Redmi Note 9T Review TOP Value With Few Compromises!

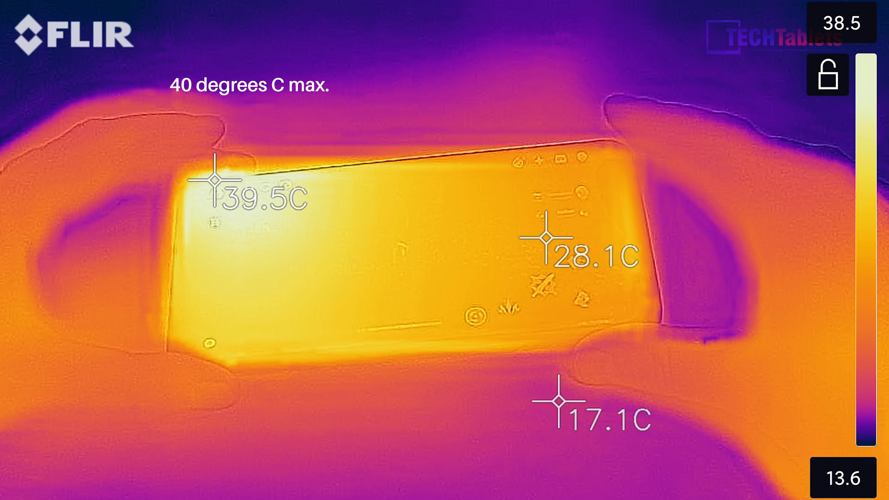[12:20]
about 22 degrees the air but the table is only about 17 degrees as you can see just flip it over to to take a look at the rear that's where it feels the warmest and that is getting up to about the same well it's looking like it's going to reach almost 40
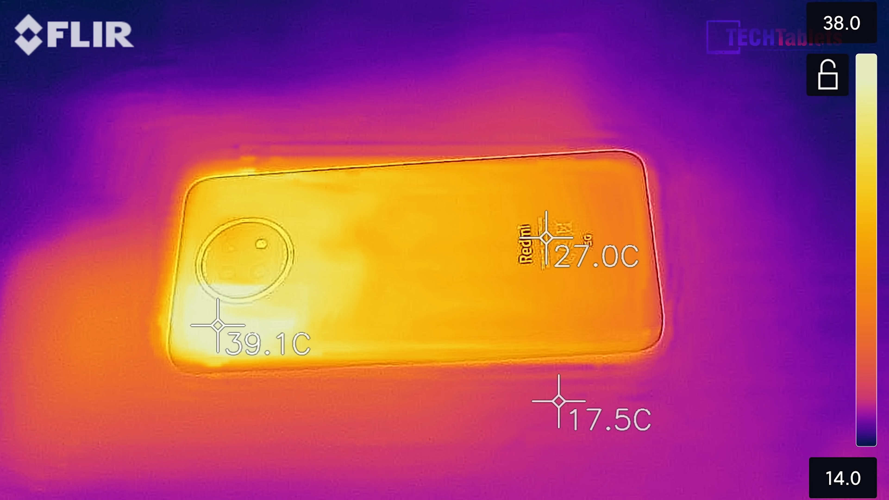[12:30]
degrees but getting there eventually but these thermals are very good after one hour of demanding games like call of duty and genshin impact so